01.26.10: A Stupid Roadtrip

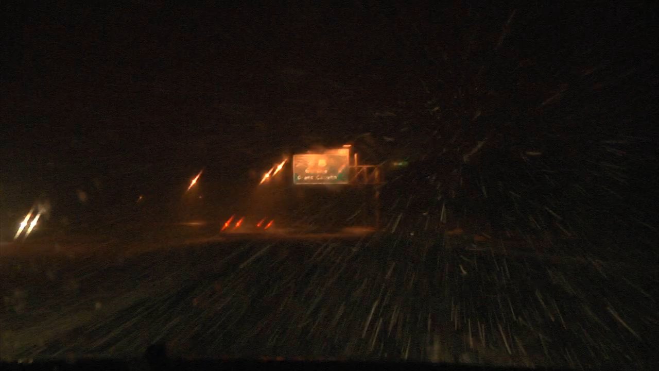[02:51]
I would say this qualifies as unsafe driving conditions. Why would they close the gas station? I have to pee.